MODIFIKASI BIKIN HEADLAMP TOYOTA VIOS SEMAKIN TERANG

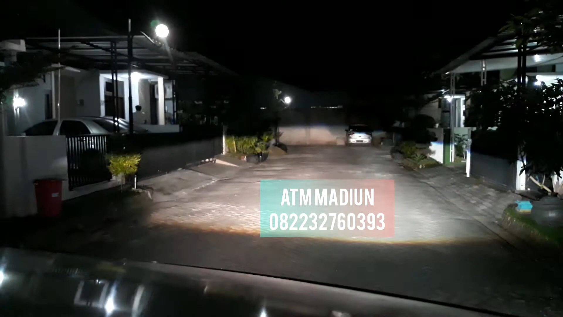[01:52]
matikan lagi matikan lagi oke, ini yang kemarin keluhannya kurang terang sekarang lebih istimewa nyalakan lampu pendek seperti ini hasilnya projektor HID blue lens